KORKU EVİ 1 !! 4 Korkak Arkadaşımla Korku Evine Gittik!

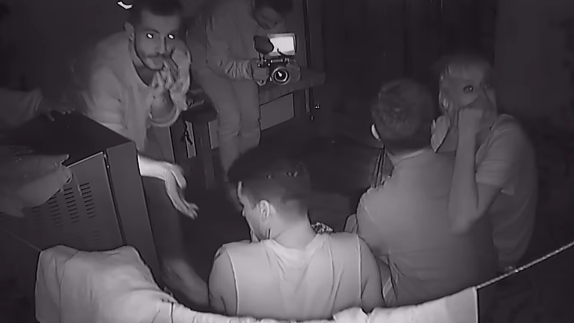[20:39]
Bir dakika. Tamam. Şunların içinde bir şey var mı? Şu an hep... Ay prize bakın.
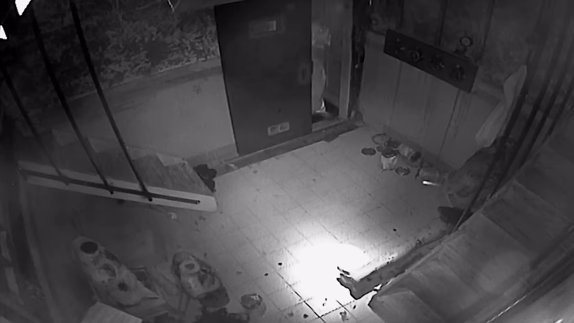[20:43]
Prizi göstermiş. Burada evet. Priz var. Hemen prize tut Furkan. Aa, şey, burada da halı var. Evet. Halı. Tamam. Priz halı evet. Furkan bizde ne yazıyor? Başka ne var? Şurada
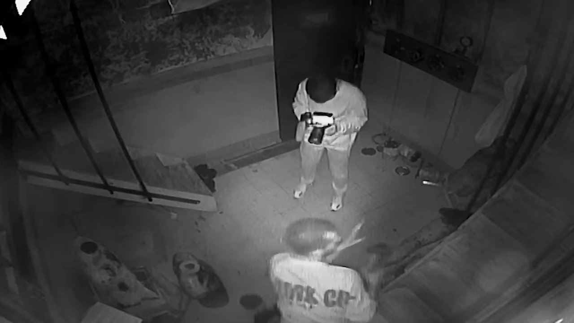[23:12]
Işık da orada. Işık orada kaldı.